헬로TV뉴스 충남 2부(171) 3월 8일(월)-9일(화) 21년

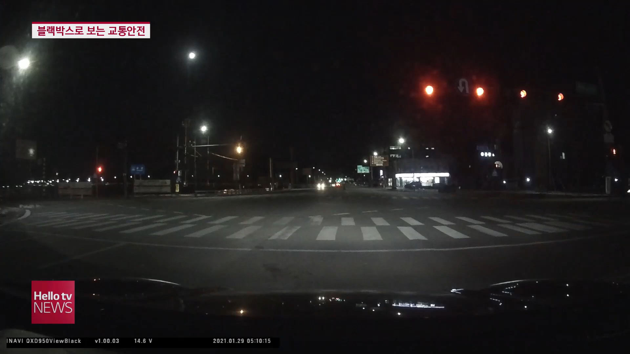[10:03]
지난해 10월 공주의 안도로 2차로를 서행하던 차량이 갑자기 유턴을 시도하다 1차로 차량과 충돌합니다. 중앙선을 침범해 불법 유턴을 하려던 것으로 보이는데요. 불법 유턴.